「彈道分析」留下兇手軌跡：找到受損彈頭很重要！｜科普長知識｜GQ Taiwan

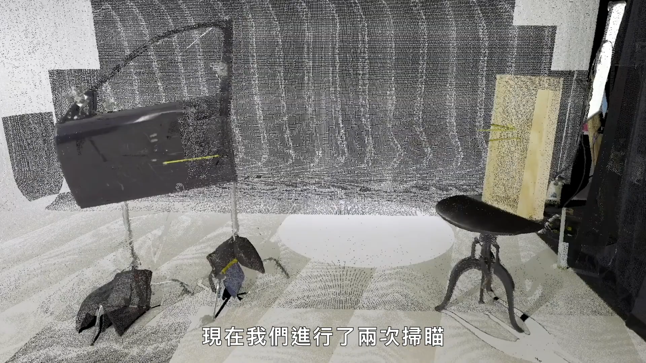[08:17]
So now that we have our two scans, we've imported it into our Leica software.
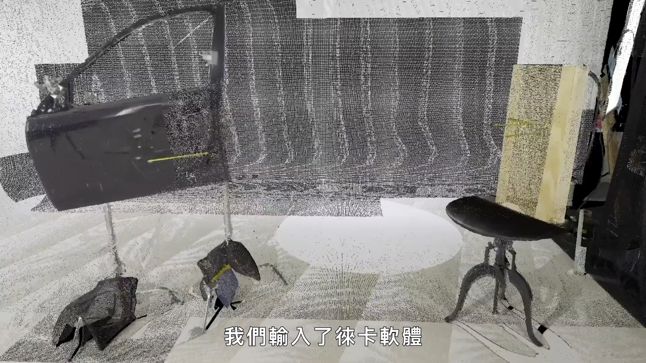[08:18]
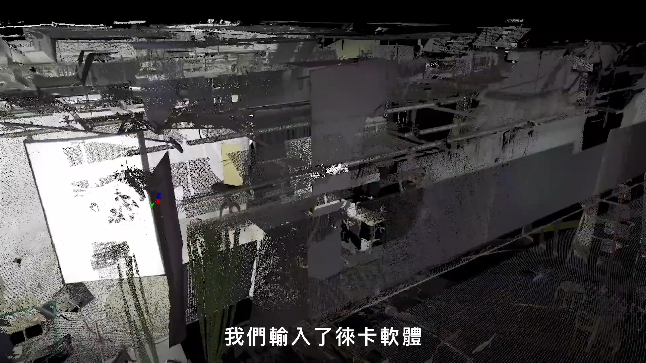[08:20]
Anything that's in the view of the scanner is gonna be captured.
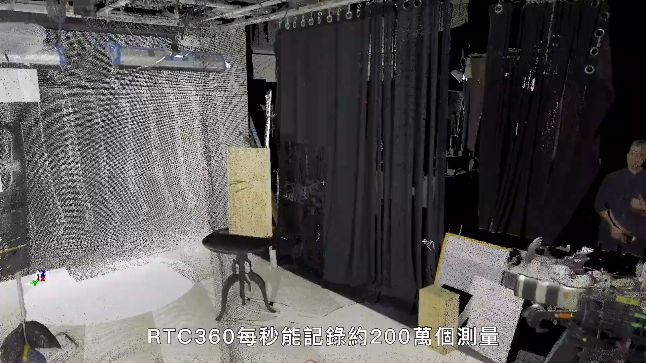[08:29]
So the RTC 360 could take about two million measurements per second.
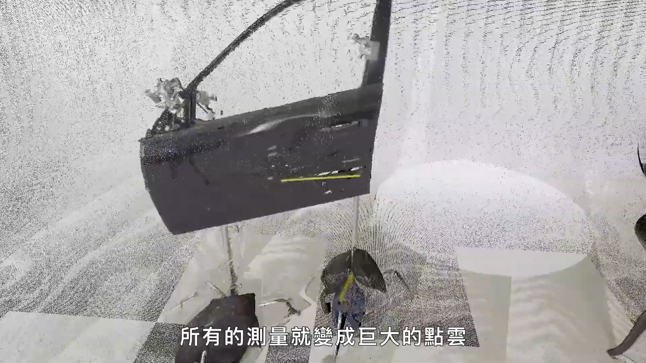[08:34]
So as it spins a full 360, all these measurements will look like one large point cloud.
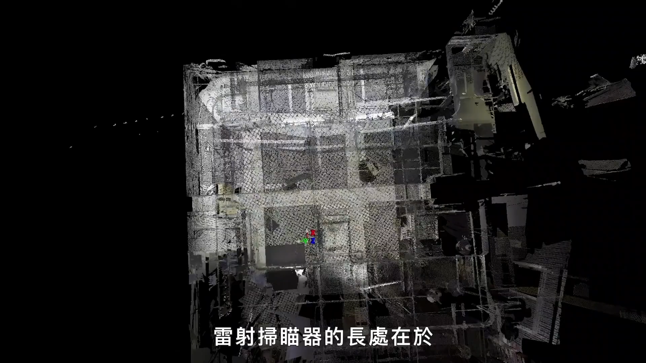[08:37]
The beauty of laser scanning is that unlike a static image, we can move it around, we could view it from different angles.
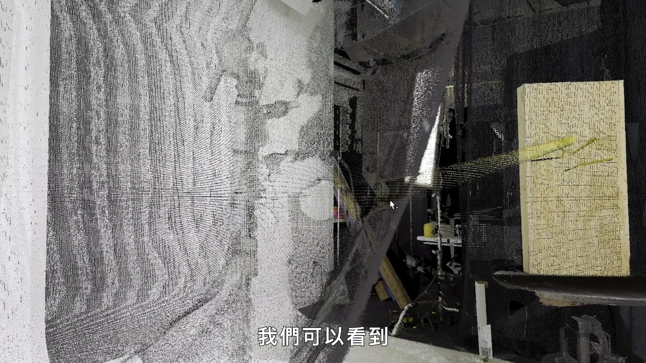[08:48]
And we can get novel views of the scene that we couldn't get with traditional video or photography.
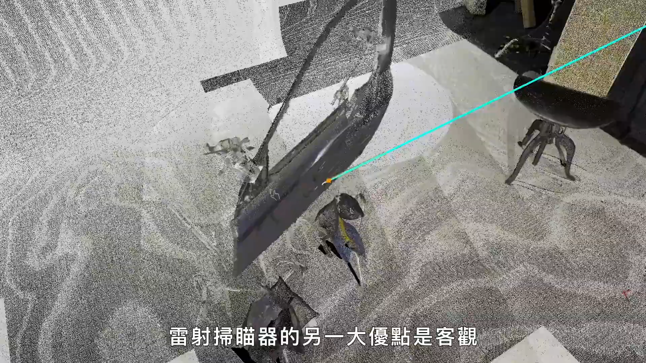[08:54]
And one of the great things about laser scanning is that it's objective.
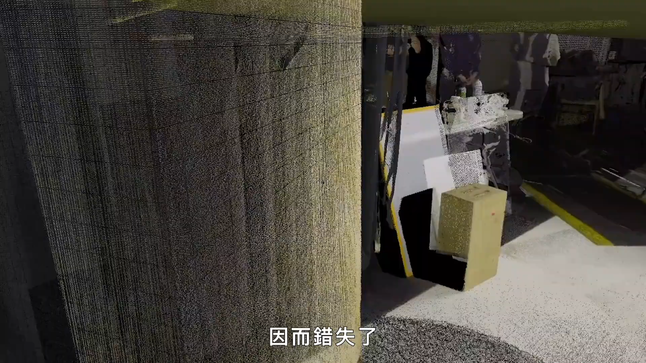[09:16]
But later on, as our investigation proceeds, we find out, oh, this was really important. At least it's captured with laser scanner.
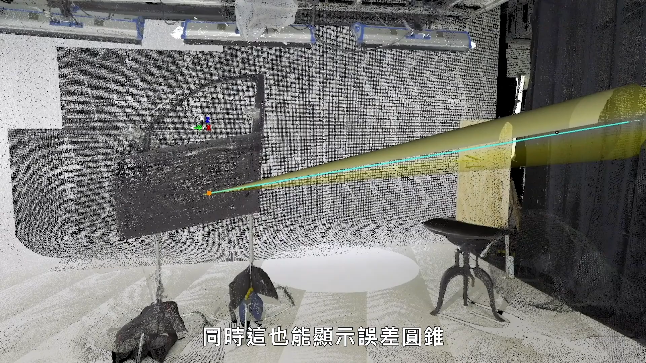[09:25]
What also we could show with this is our cone of tolerance.
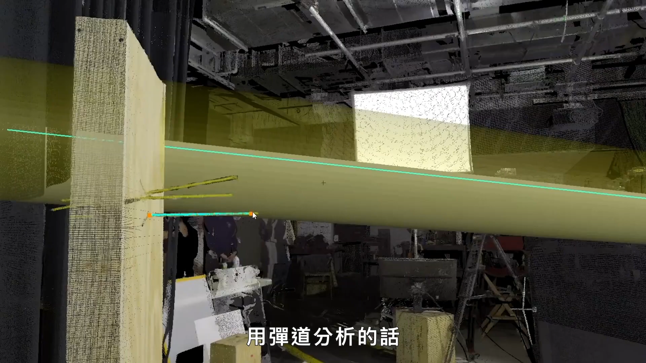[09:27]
So with trajectory analysis, there's a built-in plus or minus five degrees of error.
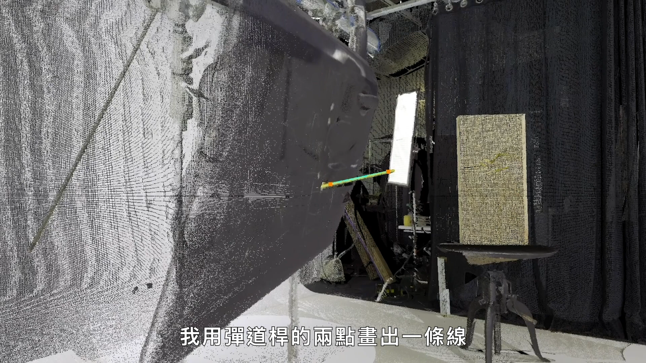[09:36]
So I've created a line from two points on that rod. And now I can take that line and extend it out into space.